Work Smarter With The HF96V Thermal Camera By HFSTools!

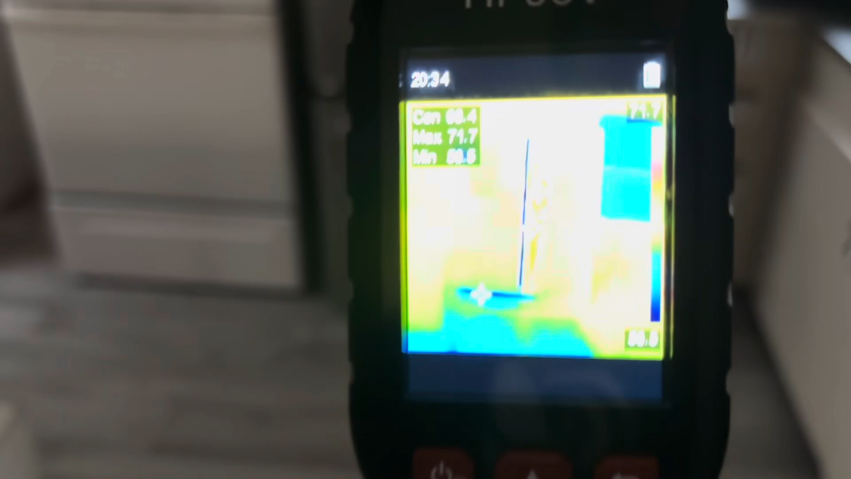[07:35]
That's pretty cool. See that leakage?
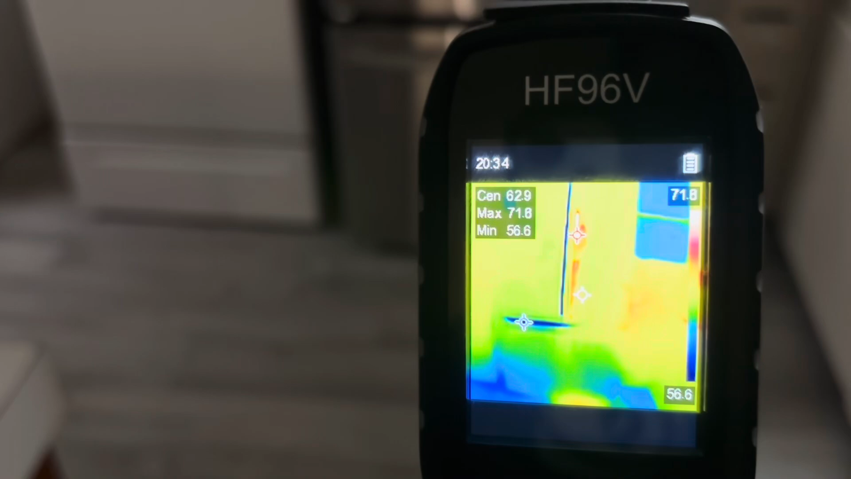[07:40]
And then you can also see the warmth of the door heaters.
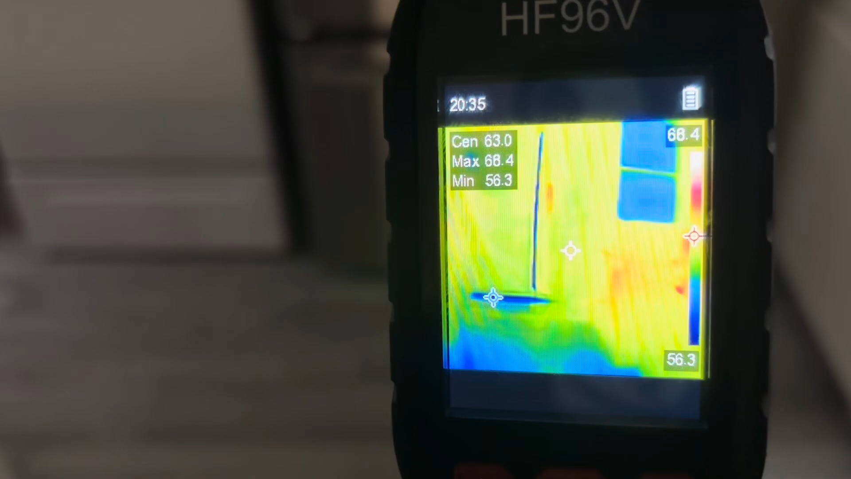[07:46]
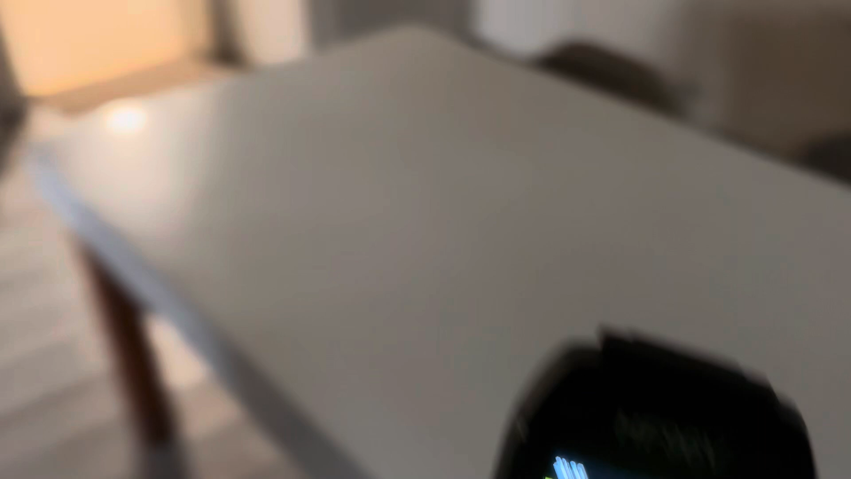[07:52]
And we can go around and find if... See, this is an old church hall.
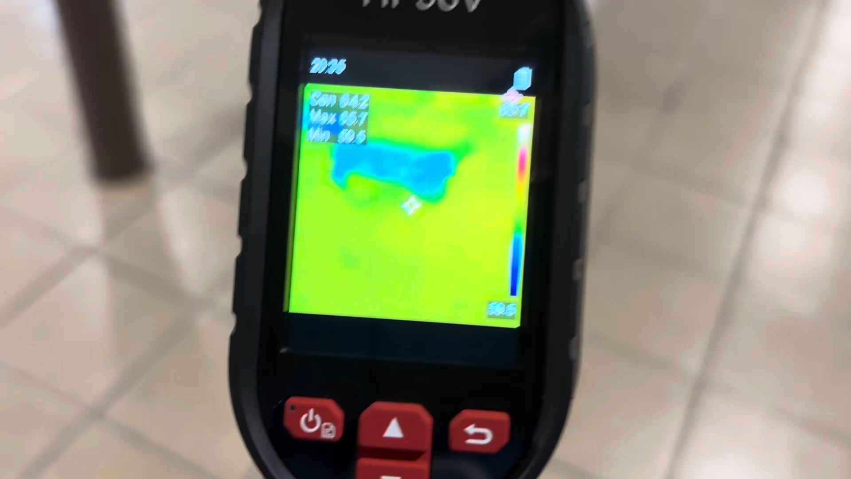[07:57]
So we can go around and find any infiltration into the building.
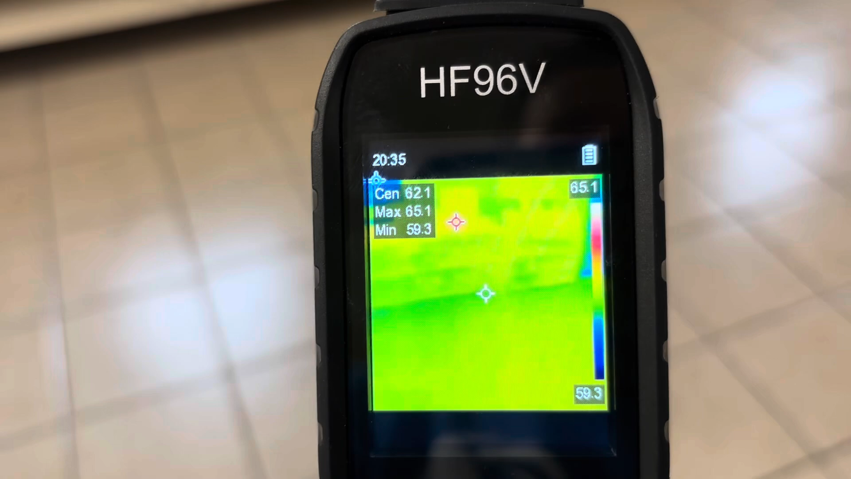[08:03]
Now, we don't have a very cold day or anything here. It's just...
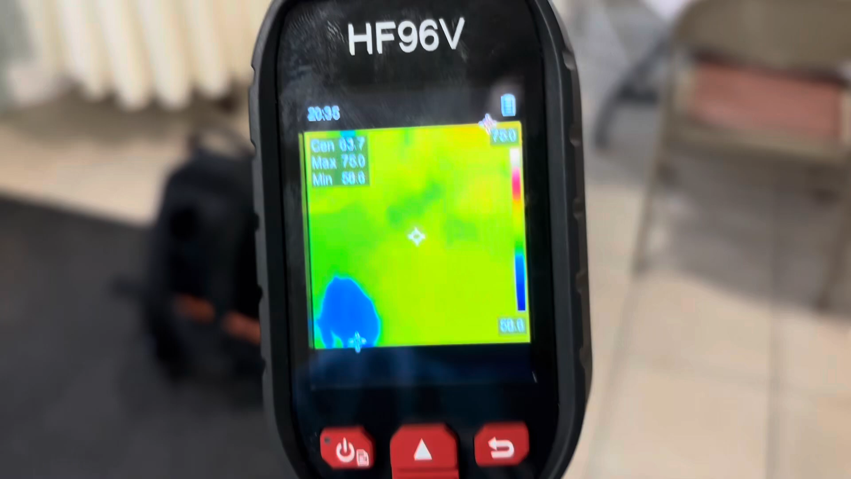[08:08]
It's cool to do. It's warming up outside. It's getting springtime. But you can see the blue on the floor there.
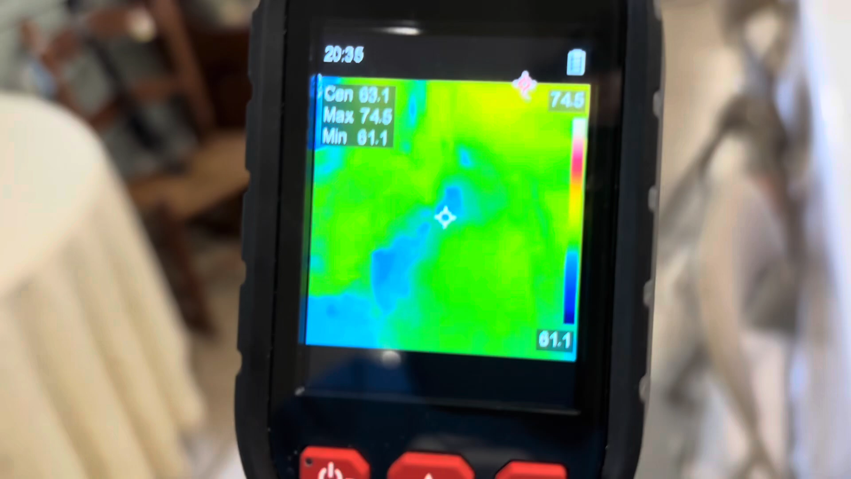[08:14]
That's where we have some infiltration. And you could do that all over a building.
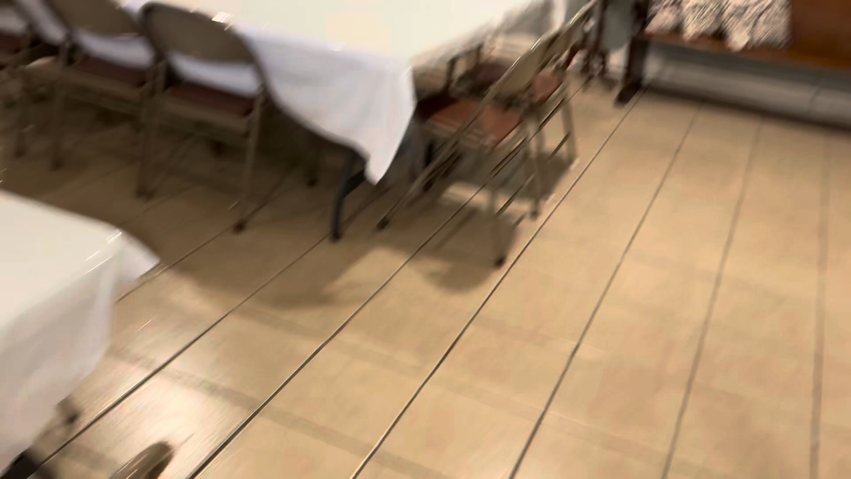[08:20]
All right, guys. Out here, we have a Bosch heat pump running in cooling mode.
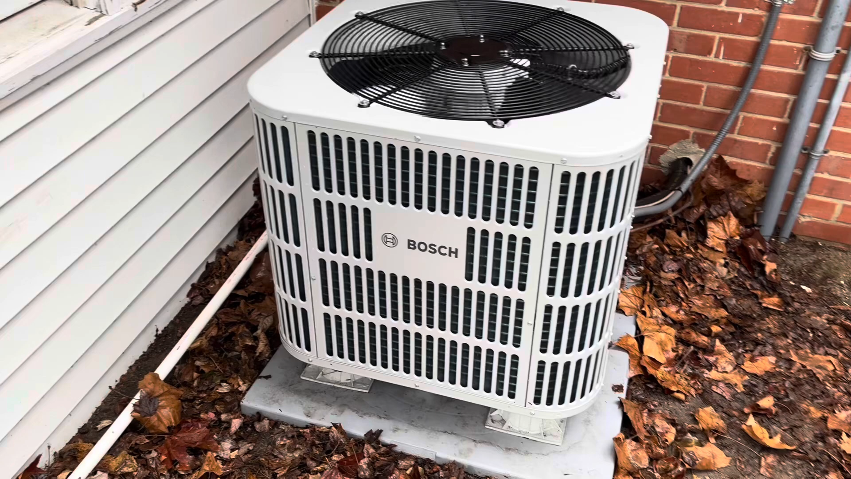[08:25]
Let's check it out.
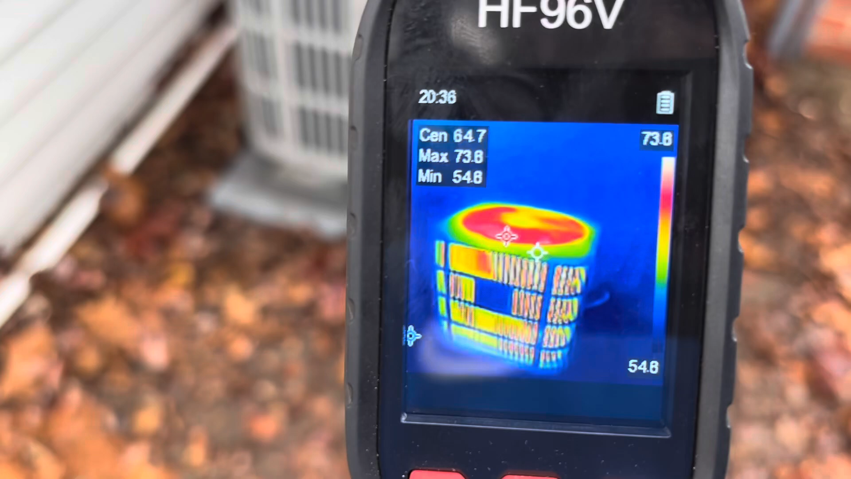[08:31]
See all the heat being discharged out of the top.
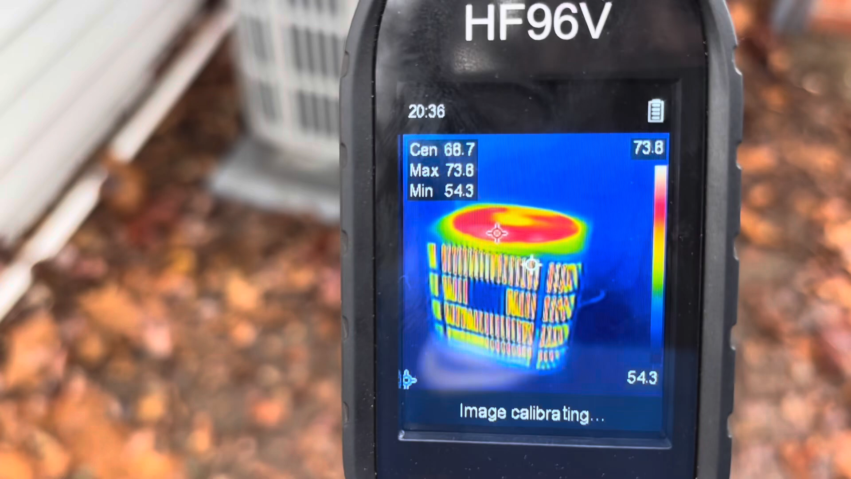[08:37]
The coil is good and warm.
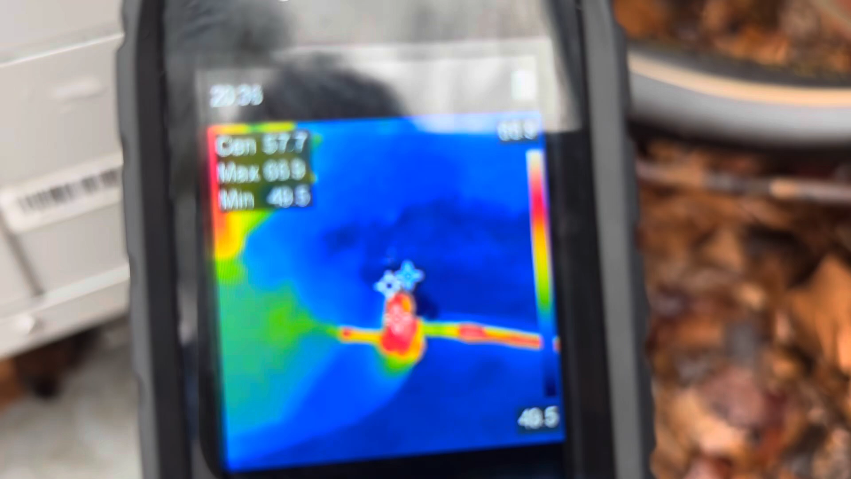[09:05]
And you can see it's actually finding that suction
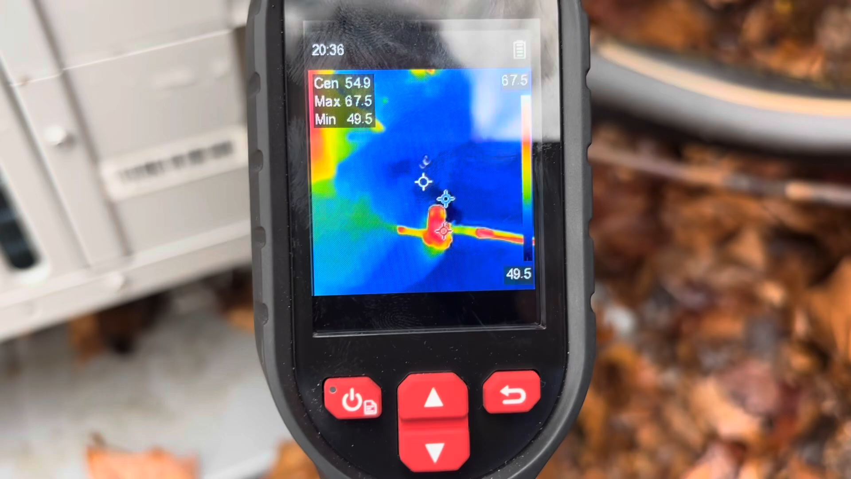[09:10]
service valve with the cold crosshair, which is right now 49 degrees. We can take a look at this board here, see what kind of heat it's making.